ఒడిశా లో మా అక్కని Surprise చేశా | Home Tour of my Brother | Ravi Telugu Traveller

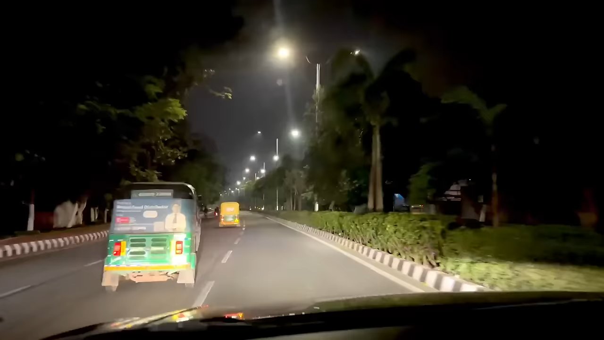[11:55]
చూడండి భువనేశ్వర్ సెకండ్ బెస్ట్ ప్లాన్ సిటీ ఇన్ ఇండియా ఆఫ్టర్ చండీగర్.
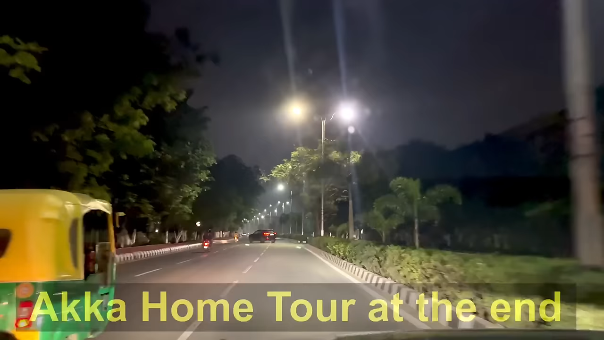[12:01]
ఎంత ప్లాండ్గా ఎంత బ్యూటిఫుల్ ఉంది చూడండి, మొత్తం బొల్వార్డ్స్.
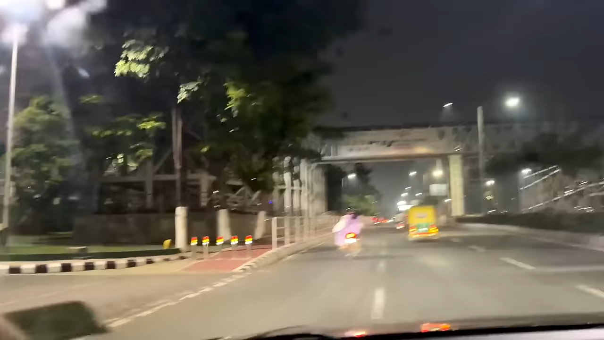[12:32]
కానీ భువనేశ్వర్ అయితే బ్యూటిఫుల్ ఉంది చూడండి, మంచి మంచి ఏరియాల్లో రాత్రి వెళ్తున్నాం.
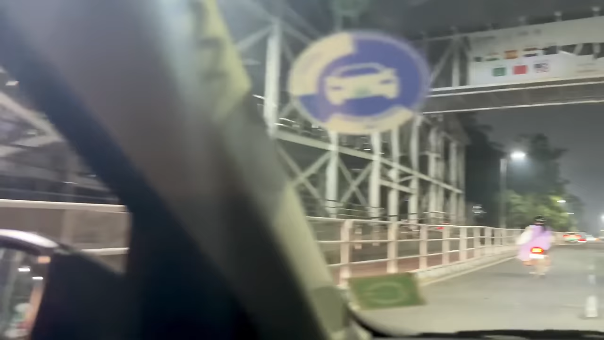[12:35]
ఇప్పుడు మెయిన్ హాకీ స్టేడియం వస్తుంది. ఓహో ఇది ఇంకో స్టేడియమా?
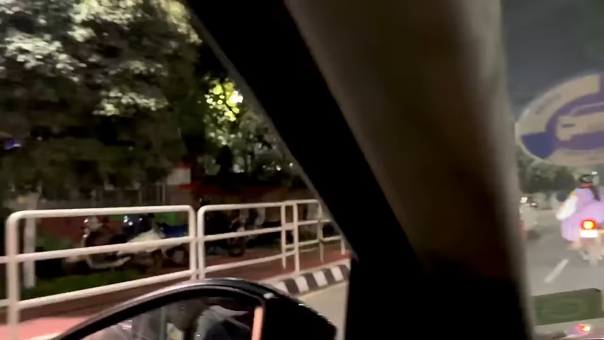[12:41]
అదే అంటే ఓహో డిఫరెంట్ గేట్ స్టేడియం. ఓహో ఇది హాకీ స్టేడియమా?
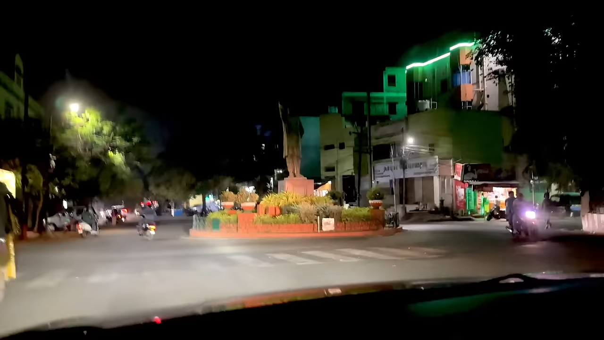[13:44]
This is convention center, chaala baagundi. Evandi ee vishayam nenu cheptey meeku nachadu. Bhuvaneshwar lo drive chestunte భువనేశ్వర్ వచ్చేగానే ఎప్పుడు చిన్నప్పుడు గుర్తులేవు, కందగిరి, ఉదయగిరి, ధౌళగిరి అన్ని వెళ్ళినప్పుడు.
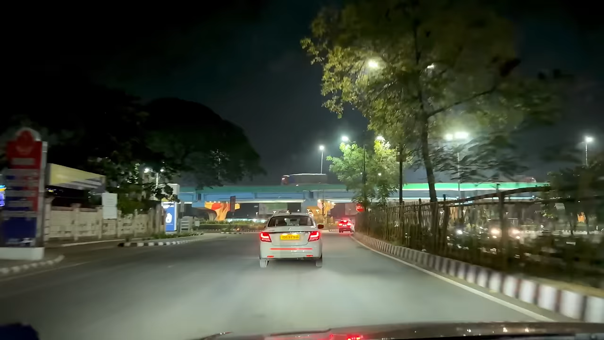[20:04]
చూడండి గైస్, భువనేశ్వర్ ఎంత బాగుందో, ఏవేవో ఊరు చూస్తాం.